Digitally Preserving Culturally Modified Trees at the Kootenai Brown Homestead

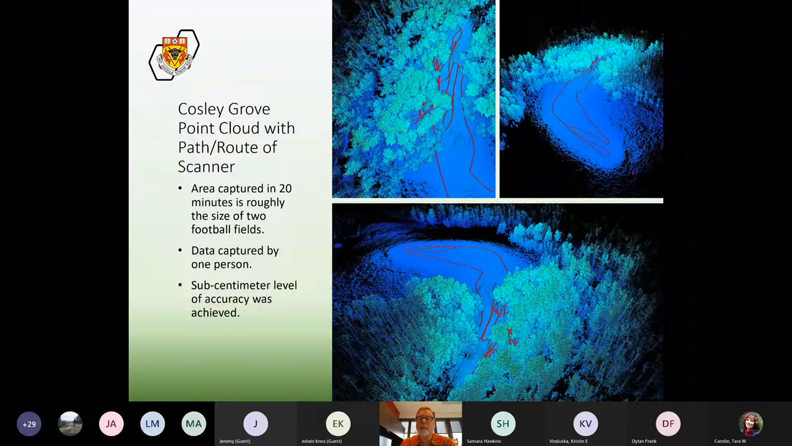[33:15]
20 minutes and that was just me walking with the scanner by myself and we have a sub-centimeter level of accuracy so we can actually calculate quite precisely and accurately things like the height of trees and and and the extent of the area captured and so on now on top of the camera itself or on top of the scanner itself is a panoramic camera which captures color information and then maps that color information onto the point cloud so what you're looking at at the top of this slide here is the kind of resulting photorealistic model of the cosley grove which is colored more or less to the way it appeared the day we scanned it and as i was saying that
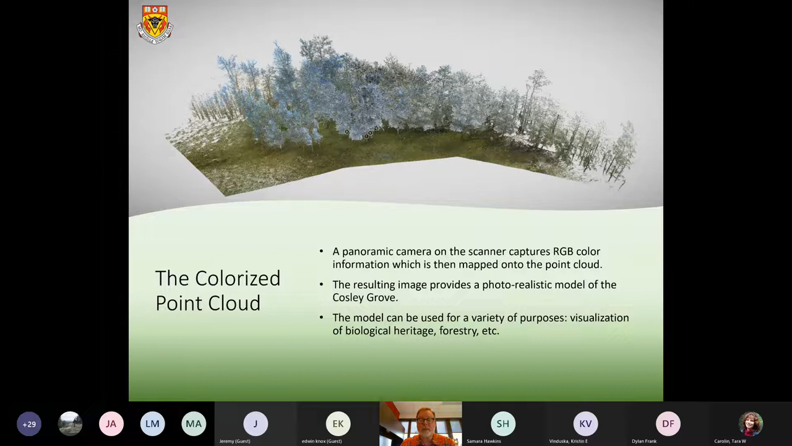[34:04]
site is a little bit challenging to get to we probably don't want too many people visiting the site because of the potential for damage to the site so people can visit the grove virtually through the archive that i was just mentioning but as i also want to kind of mention as well there's some really interesting applications for forestry uh with this data which i'll get into in a minute so
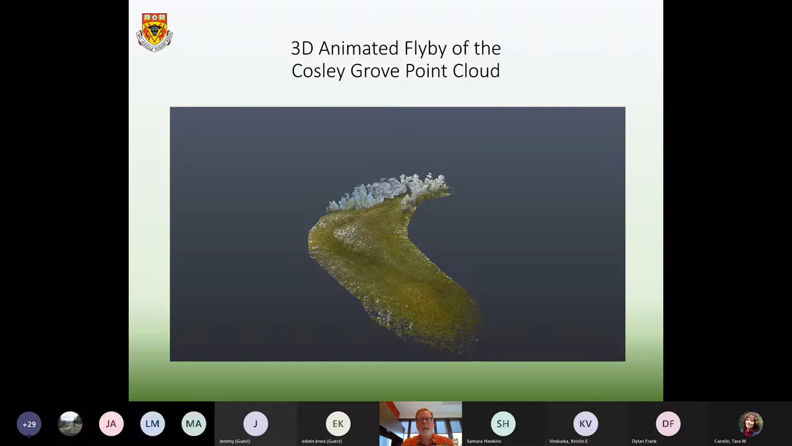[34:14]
what you're looking at here is the point cloud and we're just going to do a little bit of an animated fly through just to kind of give you a kind of a feel this is a kind of a low resolution uh version of the point cloud but you can see that we've managed to capture um the uh you know the the the sort of significant part of the grove or most of the culturally modified trees if not all of them are located and uh you know it kind of gives you a sense uh of sort of what it's like to be kind of in the
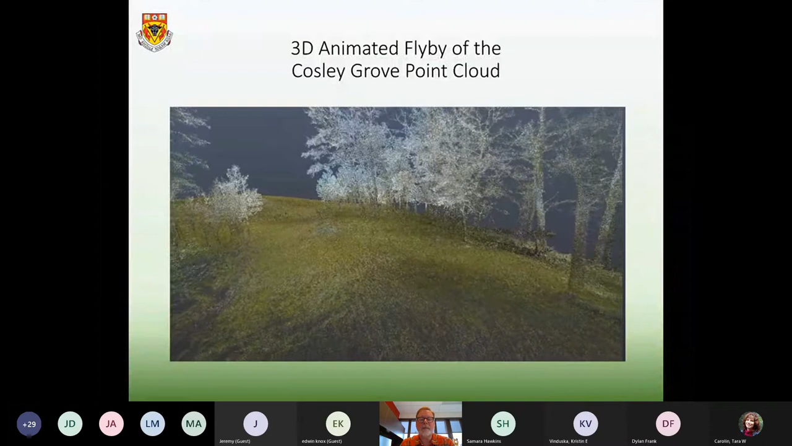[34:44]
grove the spacing of the trees relative to one another uh and so on and so forth and um you know we can create all sorts of these kind of animated flybys to kind of highlight different areas of the grove depending upon what kind of information we want to communicate